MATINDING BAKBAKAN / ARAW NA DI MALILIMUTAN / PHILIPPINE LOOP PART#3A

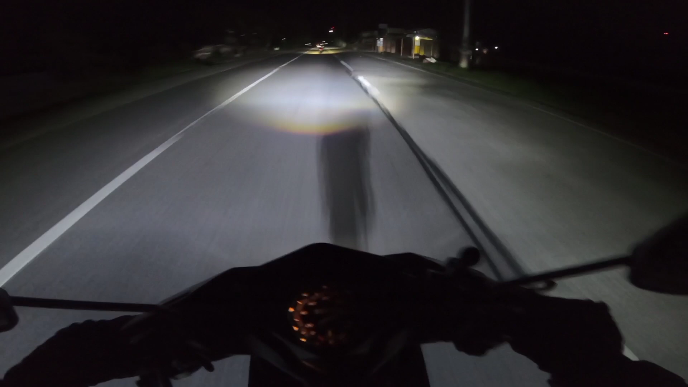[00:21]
Sana sa 3 oras na biyahe namin dito ng madilim, maging okay lahat. Okay, sige bro. Overtake. Ingat lang kayo sa truck, ha.
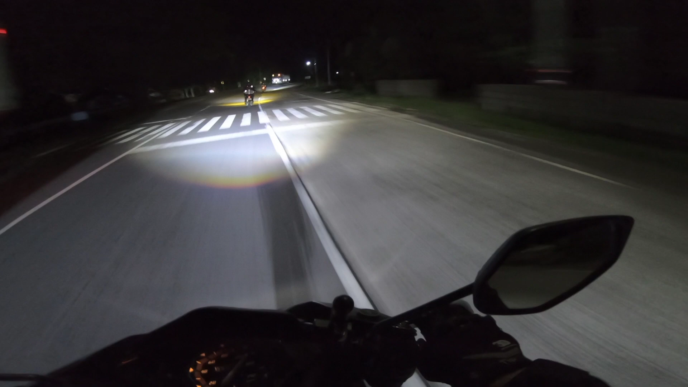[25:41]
Yung nadidinig nyo nga palang mga ingay-ingay, magkakakunik kami sa intercom. So yung mga wind noise yan, kasi medyo malakas yung hangin, tapos medyo yung takbo namin kailangan namin bilisan ng konti para hindi kami masyadong hating gabihin sa sa biyahe na to.
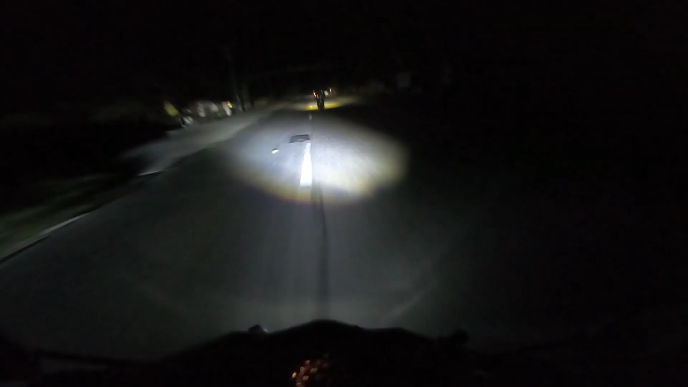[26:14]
Dulag. Okay yung dito bro, mga daan. Okay na. Sharp curve. Sharp curve. Oo nga.
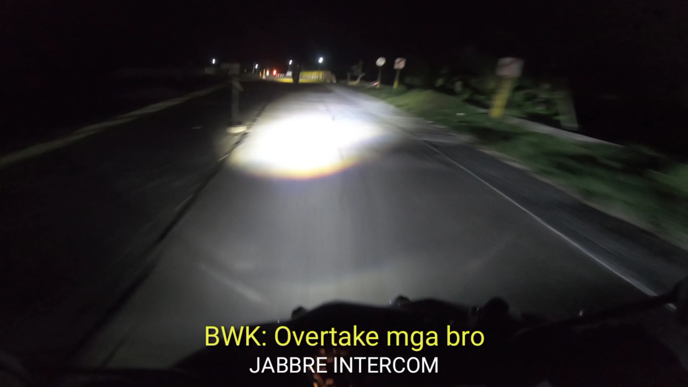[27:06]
Okay, sige bro. Overtake. Daming truck bro. Namumula pa dyan sa harap natin. Ingat lang kayo sa truck ha. Tatlo lang muna, tatlo.
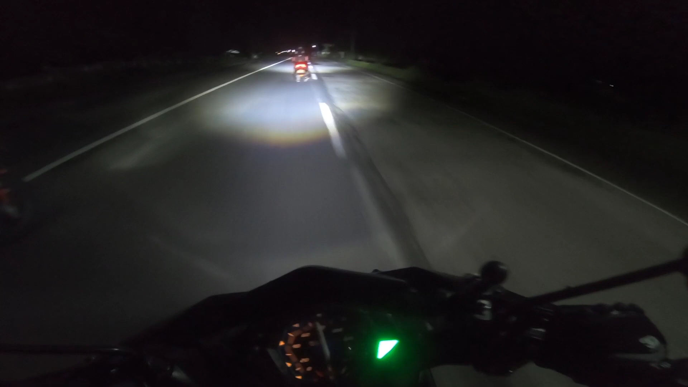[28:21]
Eto ako. Ingat lang sa lubok ha, malubok na naman. Ayan na naman. Okay, so ngayon pumapanik kami. Ay, lupak na naman. Sige, dahan-dahan muna. Ayan, so binabaybay na namin yung papunta dun sa Agas-Agas Bridge.
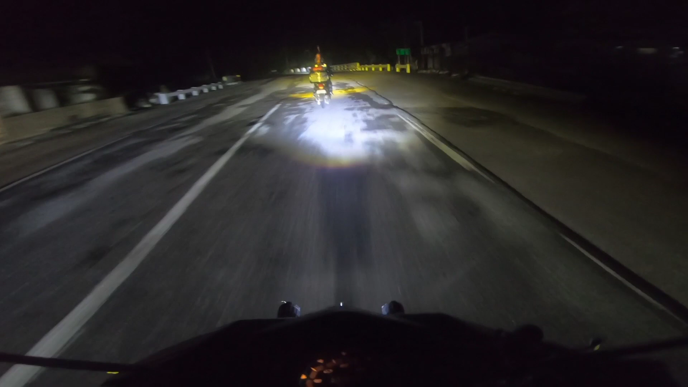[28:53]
Siguro mga 30 minutes na kami mahigit bumabiyahe.
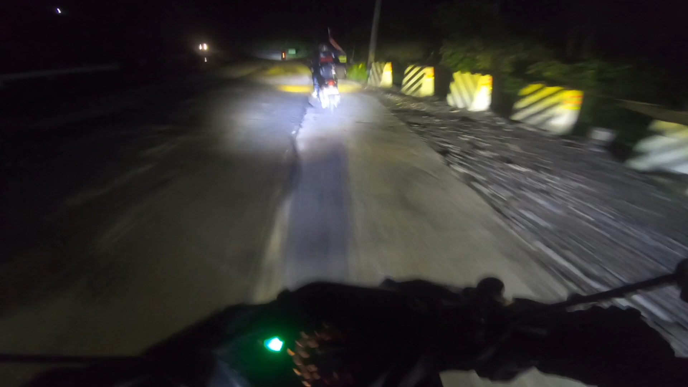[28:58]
Ay, naku. Lubak-lubak na naman. Ingat sa mga basa-basa. Marami na naman basa. Ah, grabe yun si. Si bato o zero na yata.
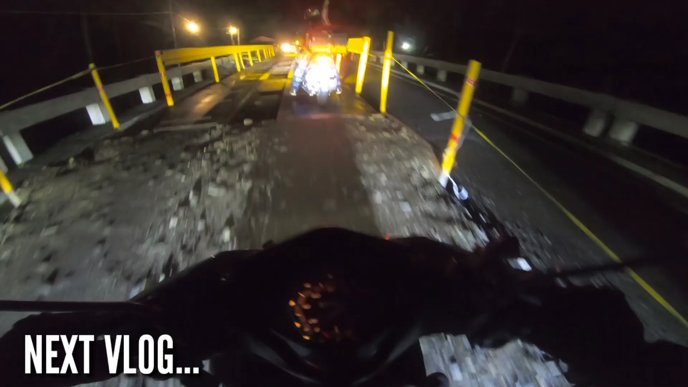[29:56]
ito yung nasirang daan ng bagyong huli ng bumagyo dito sa Leyte.